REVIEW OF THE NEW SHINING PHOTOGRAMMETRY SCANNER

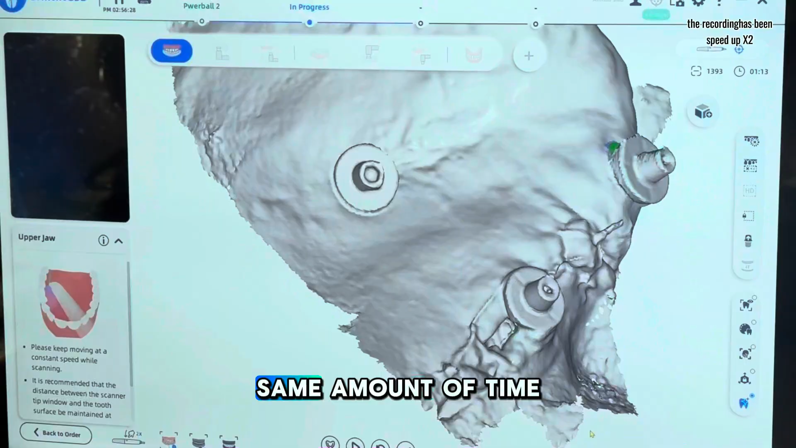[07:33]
of time and still you can see we need to fill in some areas so it doesn't do so well with undercuts um
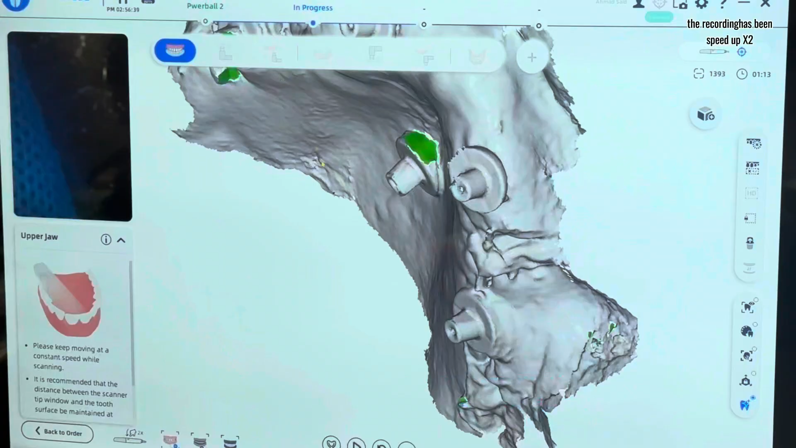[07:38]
again it's one of the features when you have a flat screen it doesn't
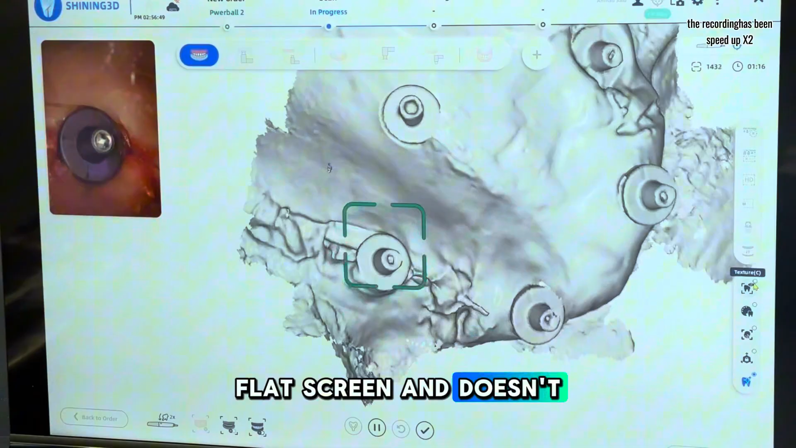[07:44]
pick it up as well and met it as the best at picking up everything in one shot where you don't have to go to the right and
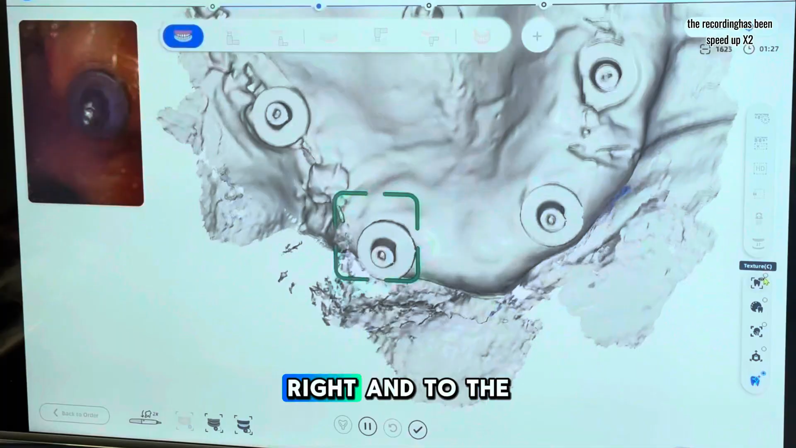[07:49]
to the left but anyhow the next step for this we go ahead and we
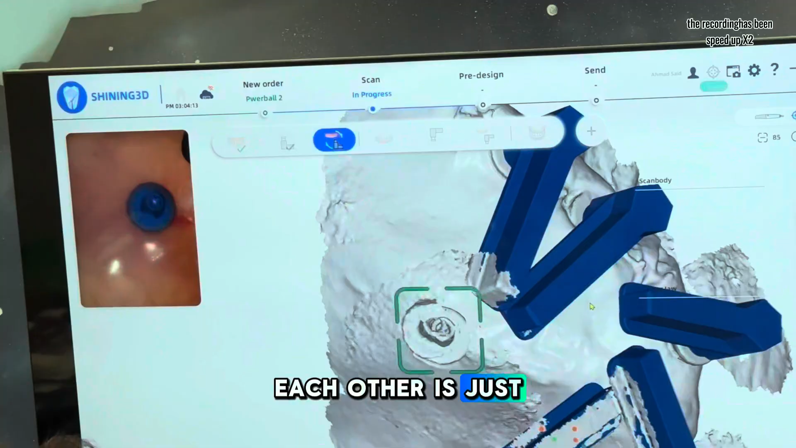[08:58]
really really fast but you can see again how the alignment is a little bit off you look at my scan
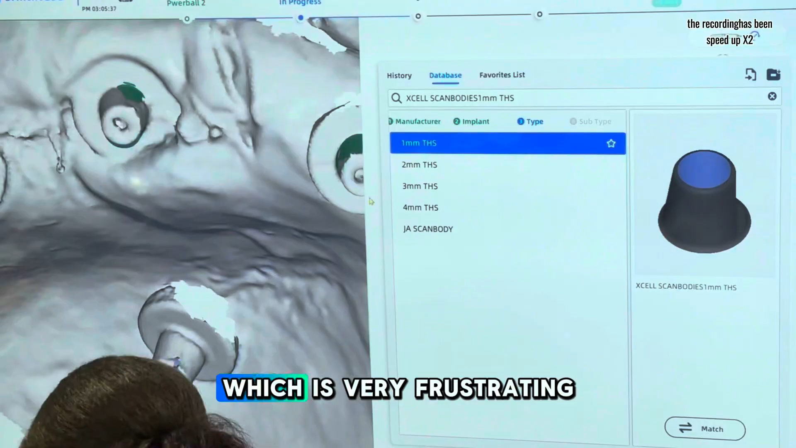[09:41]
is very frustrating um it doesn't delete anything that you scanned in the post processing which
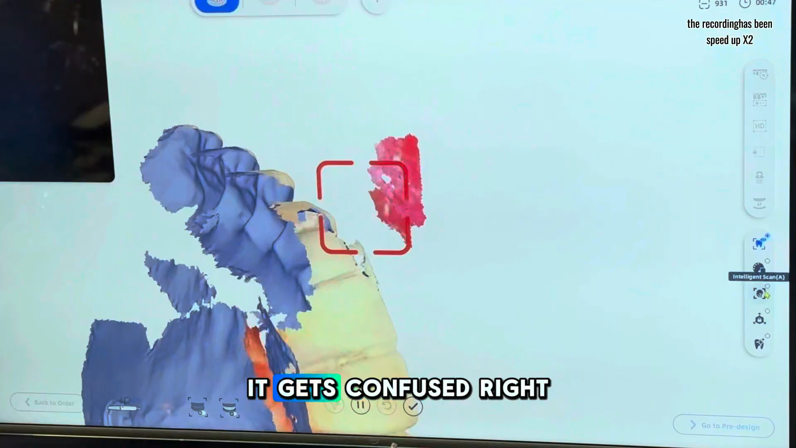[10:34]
confused right there and you can see that that scan is completely off which
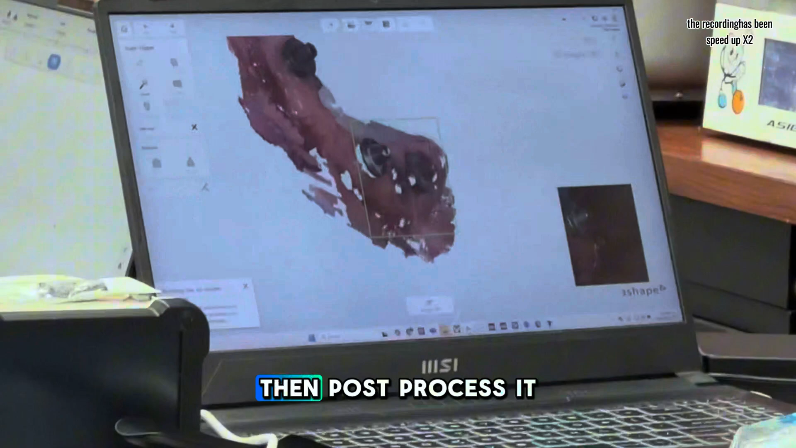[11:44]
post process and delete it this was so frustrating i had to add composite to connect it to
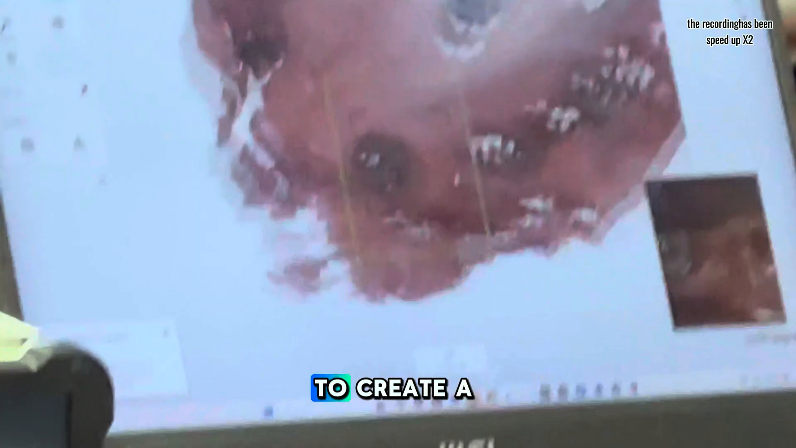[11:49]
create a connection trios please fix this i beg of you stop deleting my things
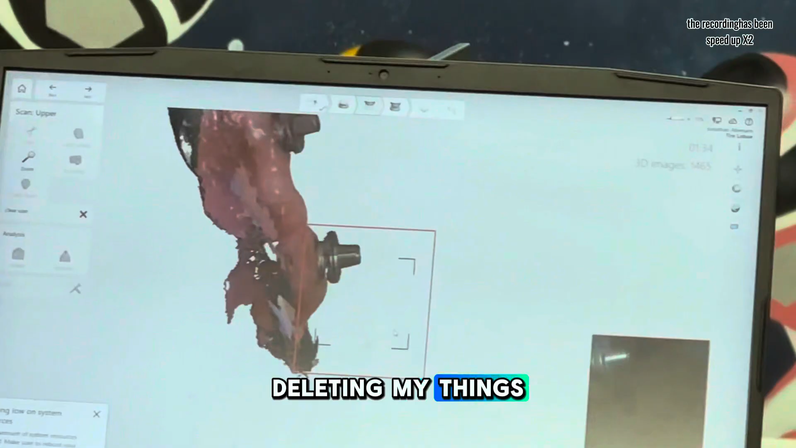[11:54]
i know there's no way to lock the scan because it post processes it